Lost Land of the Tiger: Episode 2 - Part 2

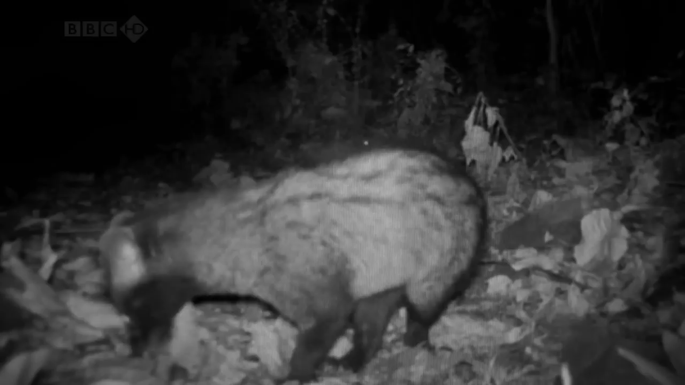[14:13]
Deep in the forest, Gordon's remote cameras are a secret window into this world.
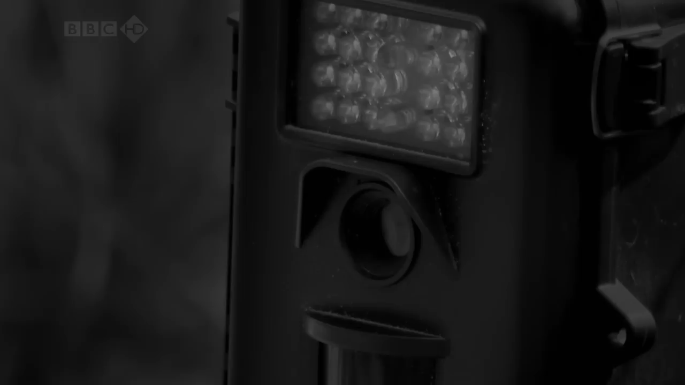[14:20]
Revealing behaviour which would never otherwise be seen. A Samba deer stomps his forelegs nervously.
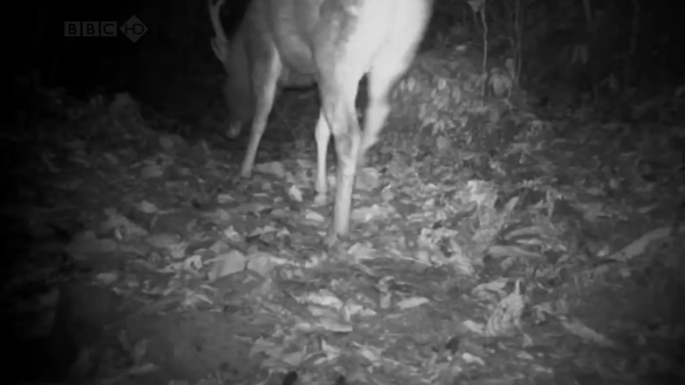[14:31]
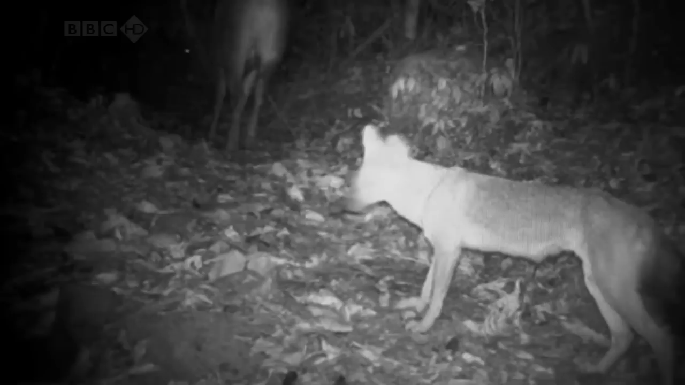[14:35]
He's being stalked by wild dogs.
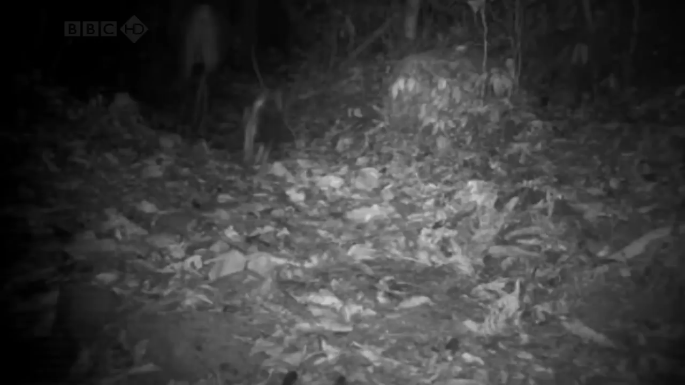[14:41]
Ruthless predators who hunt in packs.
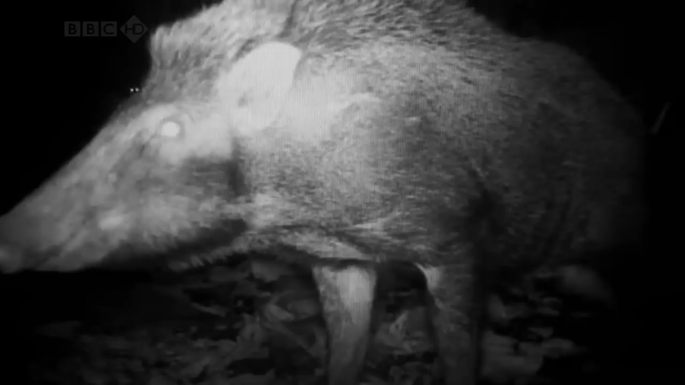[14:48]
A wild boar investigates the camera, unaware of the shining eyes of a leopard just a few metres behind him. Thanks for watching.